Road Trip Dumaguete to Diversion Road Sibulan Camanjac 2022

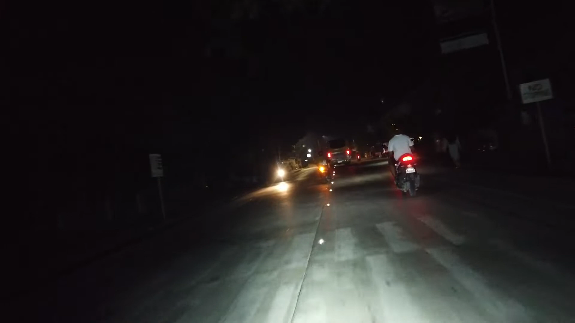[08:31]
Basta, ano. Approaching na po tayo ng Sibulan.
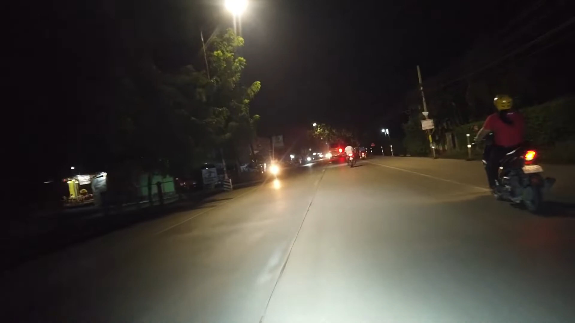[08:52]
Actually, ang si Dumaguete and Sibulan, napakalapit lang. It takes 5 to 10 minutes lang Sibulan ka na.
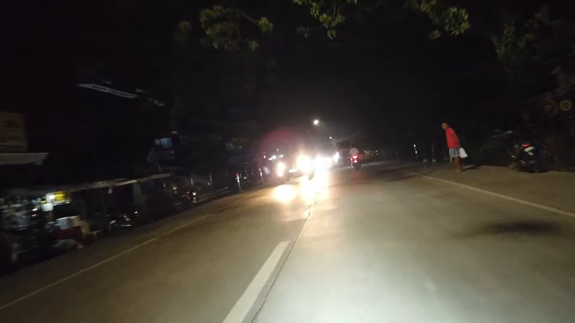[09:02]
Or proper Sibulan. 5 to 10 minutes lang yan. Depende kung traffic o hindi. Depende rin sa bilis. Depende rin sa bilis ng pagtakbo o pagdadrive. Okay. Medyo malalayo talaga yung distance ng ilaw ng poste.
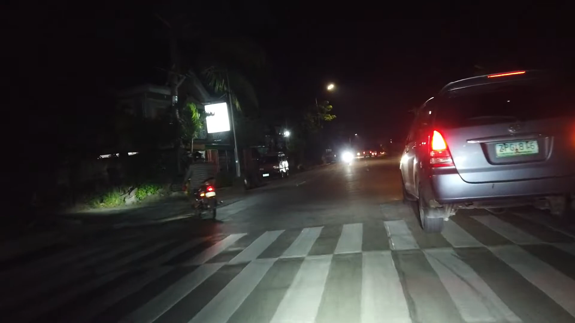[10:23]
Sa night time. Yan, malapit na po tayo sa may bandang Toyota. Toyota si Bulan. Yan, dito po sa may bandang unahan. Ito sa may bandang kaliwa po is ang Toyota si Bulan. Hindi ko na naman taga mayharo sa inyo yung camera dahil hawak-hawak siya sa kamay ko.
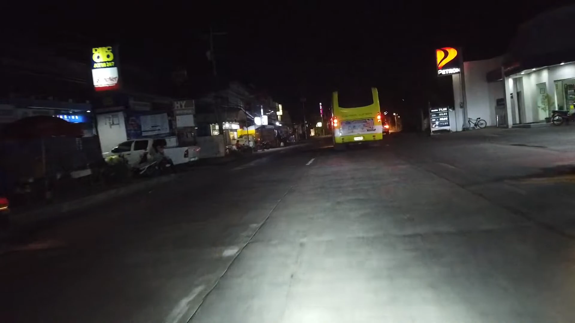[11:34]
Okay, so may bandang right side sa unahan.
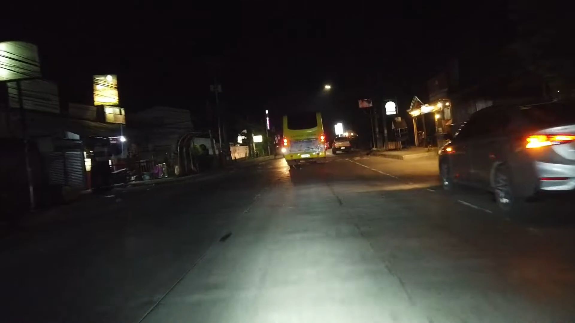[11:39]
Right side sa unahan po, ayan. Diyan po yung plaza. Ito po yung plaza na si Bulan. Yan po ang plaza na si Bulan. And ito sa may bandang left side ang City Hall or Municipality of Sibulan.
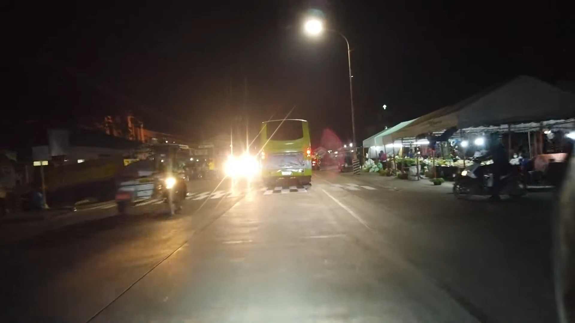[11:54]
Cover court, may basketball yata, may naro.
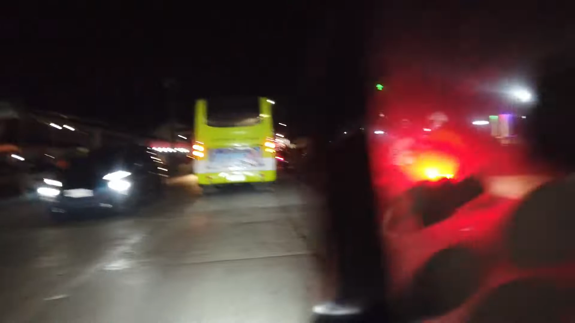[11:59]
And then po sa unahan is yung Sibulan Church.
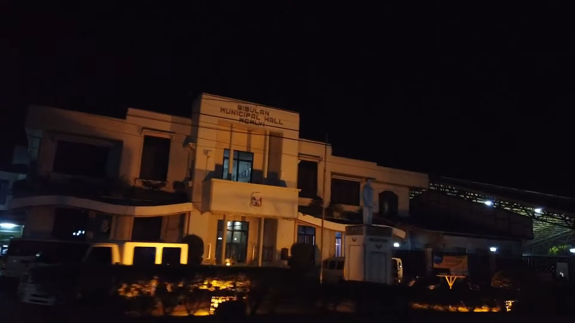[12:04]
Ayan, sa harapan po ito Sibulan Public Market, ha? Sibulan, pasok tayo dito.
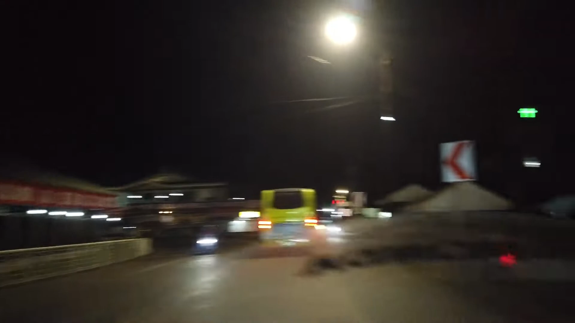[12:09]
Check natin yung barge, yung barko na sinasakyan ng mga motor.
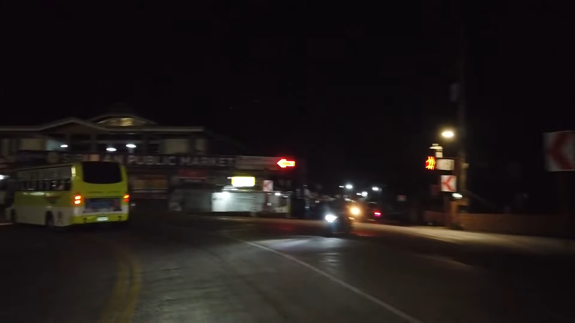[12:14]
Ito po yung daan. Meron din na, meron na po kasi sakay ng mga barge dito, sakay ng mga sasakyan.
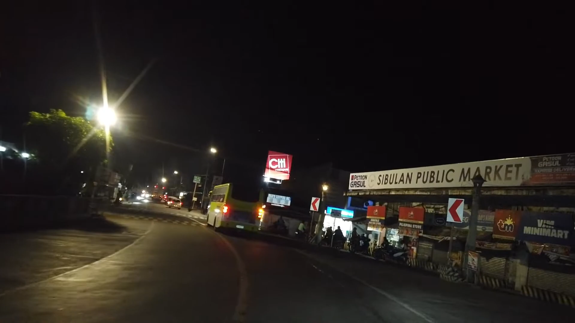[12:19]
At saka fast cut going to Cebu. Dito po yung daan yan. Ayan. Uy, sa unahan. So, as you can see po, wala dyan yung barko na sa kabilang side pa.
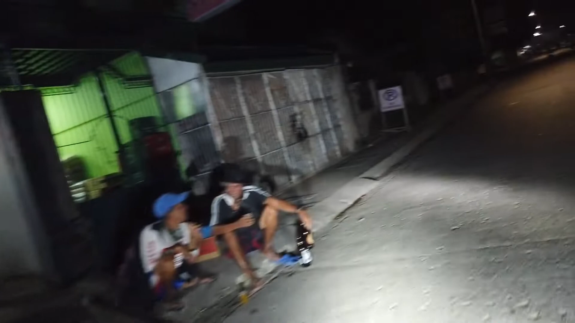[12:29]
Pero, what I know is hanggang alas 10 ang biyahe rito sa
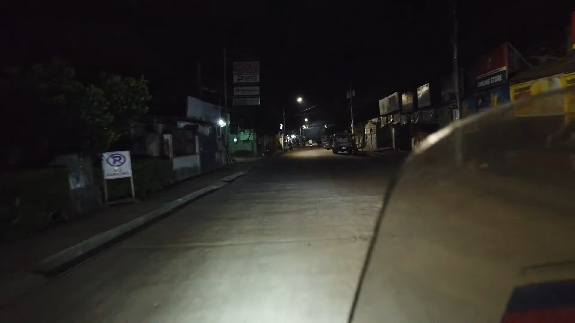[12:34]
Sibulan Port ng barge. So, dito pwede sa mga yung bus, sasakyan, dyan.
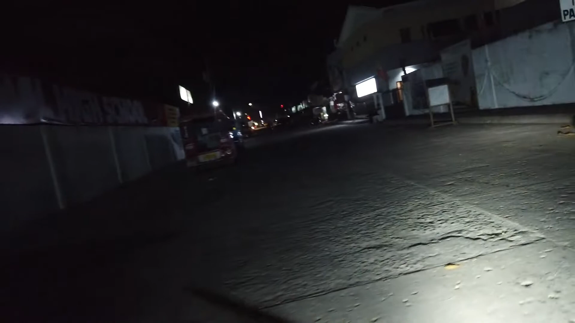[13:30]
So, biyahe tayo going to Diversion Road na. Instead na dediretso tayo dyan, mapunta to Magayate kasi yan. Liliko tayo ng right side, pabalik tayo sa way natin kanina. Then, doon dadaan tayo, yan. Instead, diretso tayo dito dyan. Kakanan nila tayo dito. Yan. Ito po yung kalsada na to. Pag diretso mo, going to Bacolod dyan. Going to north. Ayan, dito po yung daan diretso.
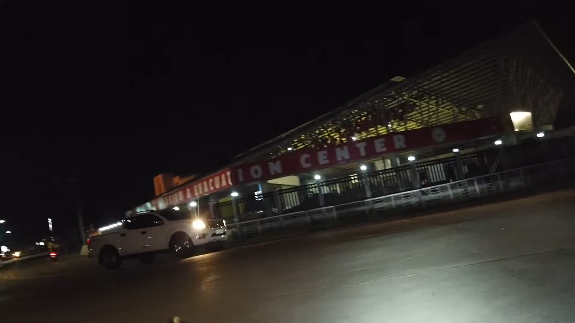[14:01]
Pero syempre, ito may dito yung bagong City Hardware sa may bandang kanan. Syempre, hindi naman tayo pupunta ng Bacolod. Hanggang dyan lang tayo sa
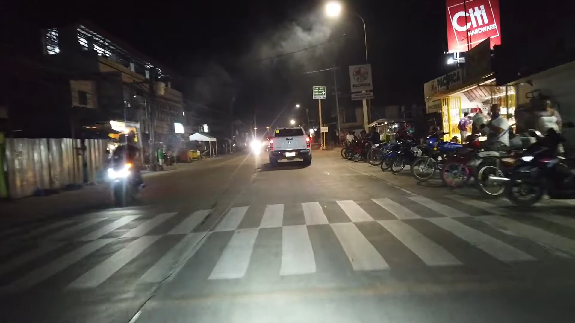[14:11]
lusutan or labasan ng diversion road ng Sibulan to Kamanhang.
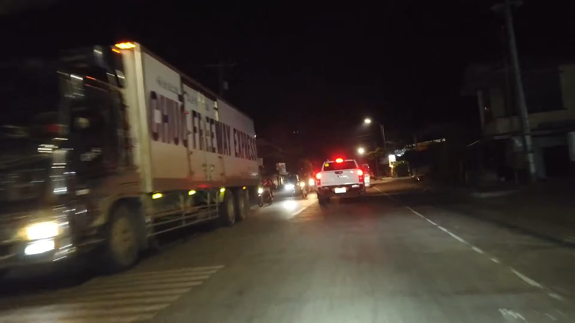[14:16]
Until babalik pa uwi ng bahay, okay? So as you can see, ito po yung kaganapan dito sa Sibulan.
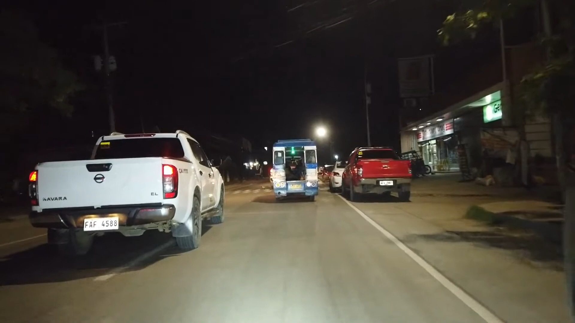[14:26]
Pagpuntik tayo.
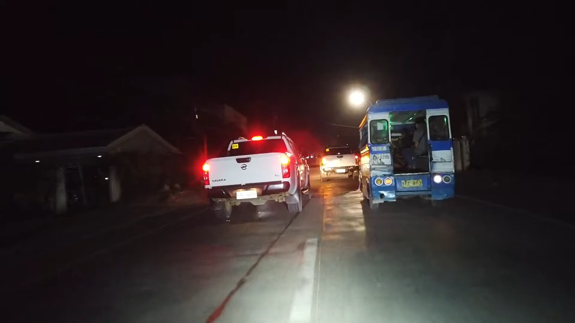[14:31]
Malinis, matiwasay, maayos, walang problema, walang gulo. Ayan.
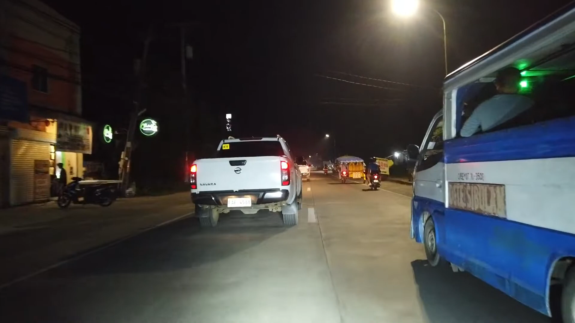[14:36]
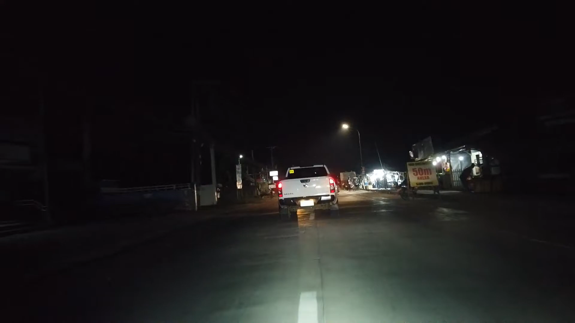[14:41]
Still approaching. Medyo madilim yung kalsada nga rito. Malayo ng distance. Anyway, meron naman tayong fog light sa motor. But you can use it. Okay. Medyo madilim din na. Malapit-lapit na tayo sa diversion road. Going to Sibulan.